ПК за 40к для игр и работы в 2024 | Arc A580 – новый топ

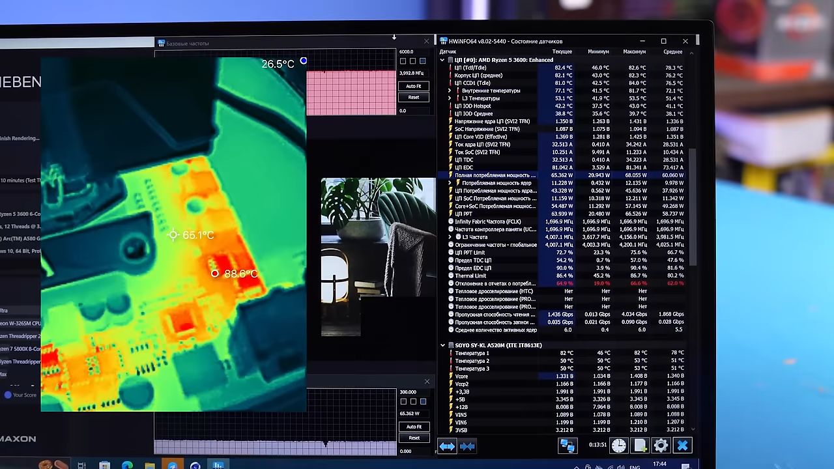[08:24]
On screen: max 88.6°C
Ее VRM прогрелась до 90 градусов, что для цены отличный результат. Совсем недавно мы грели кучей райзенов фирменную доску от Gigabyte,
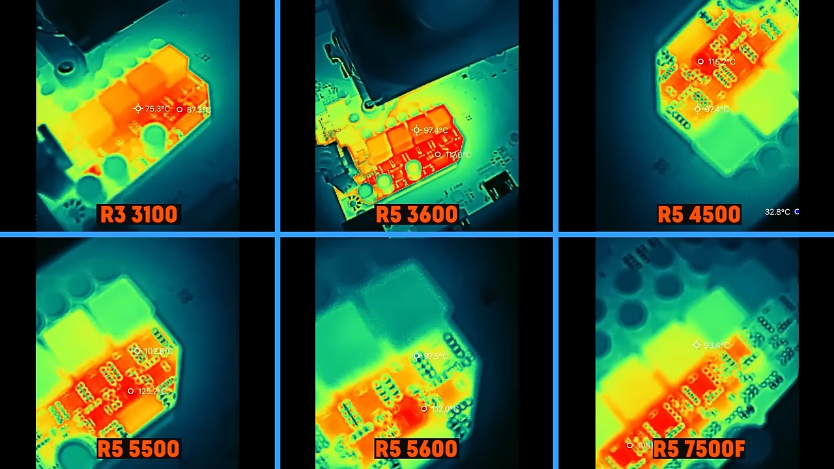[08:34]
и она кипятилась аж при 110 градусов на этом процессоре.
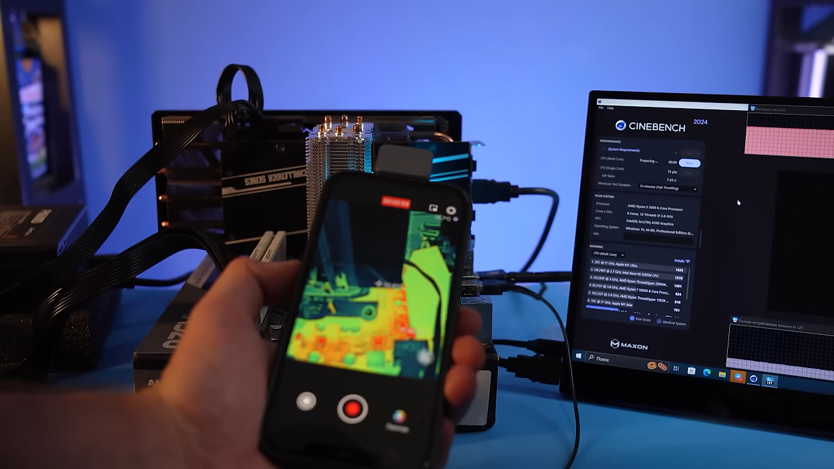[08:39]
Так что у китайцев даже есть запас под апгрейд. Дракон вполне сдюжит лучший игровой процессор под АМ4 восьмиядерный Ryzen 7 5700 X3D.